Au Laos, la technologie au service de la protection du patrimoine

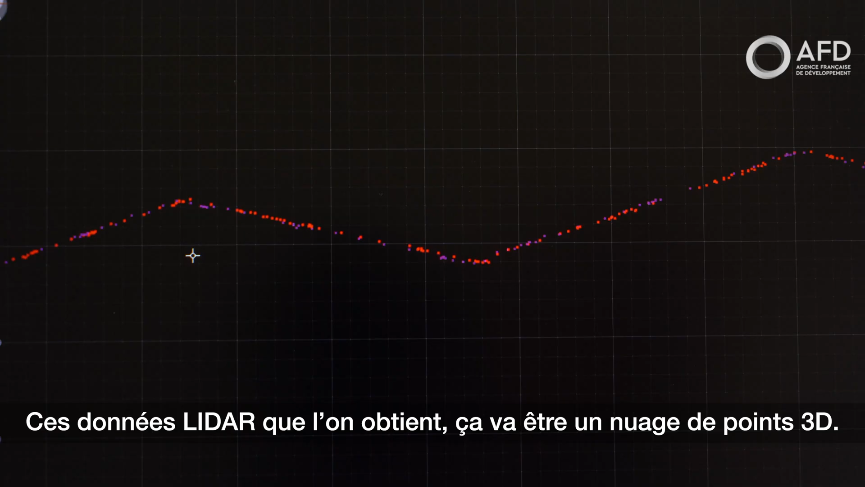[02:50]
The LIDAR data that we obtain is a 3D nuages of points.
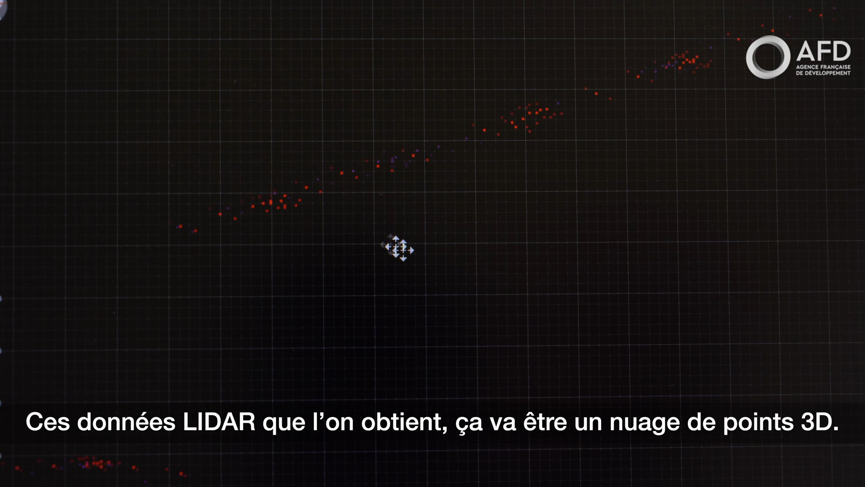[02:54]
It's mainly 7 points on the ground that will interest the archaeologists to try to see the ancient structures under vegetation.
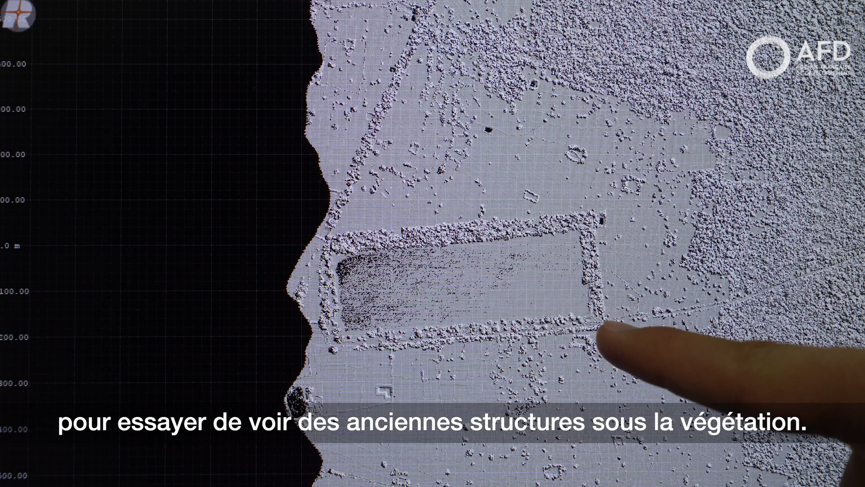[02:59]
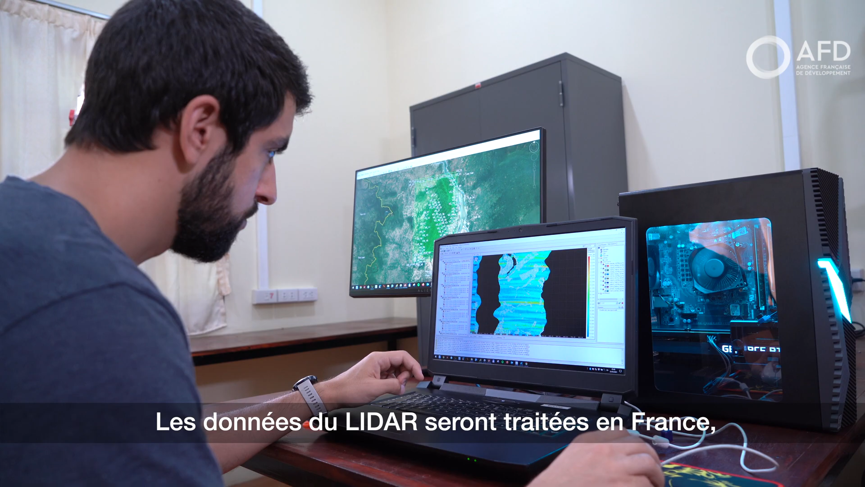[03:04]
The data from the LIDAR will be processed in France,
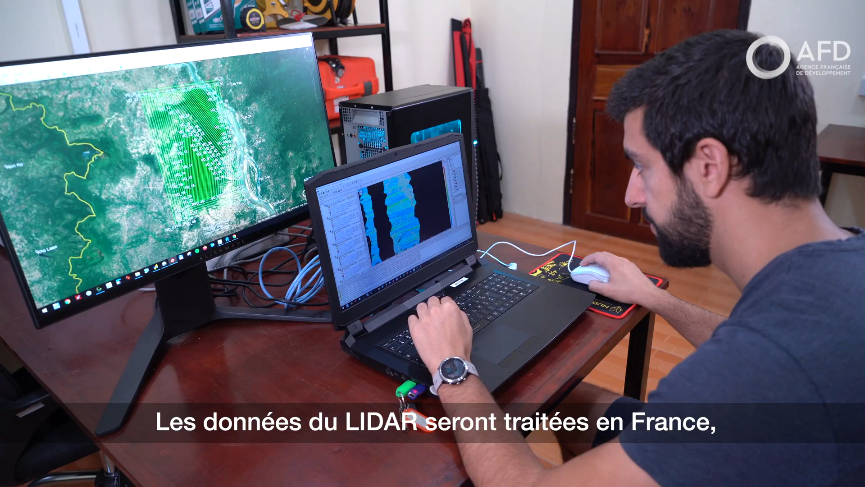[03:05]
but the first results are already spectacular for the archaeologists on site.
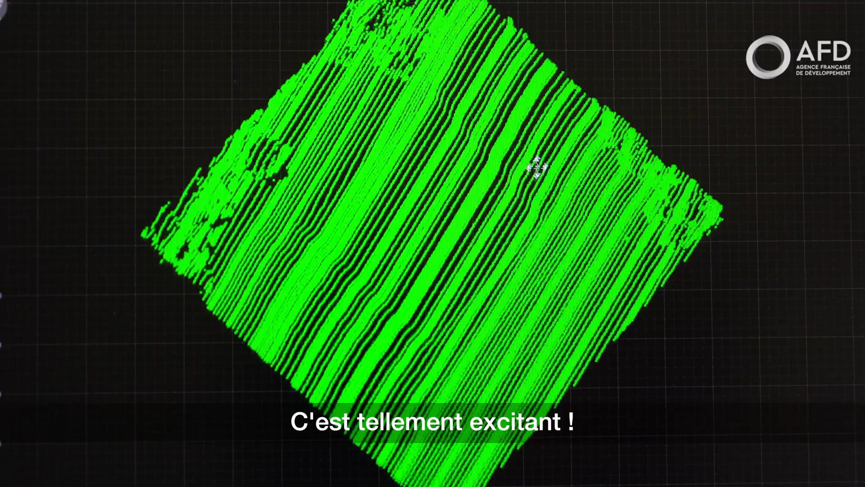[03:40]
This is so exciting. The landscape is littered with all of these Inquarian and Pre-Inquarian features.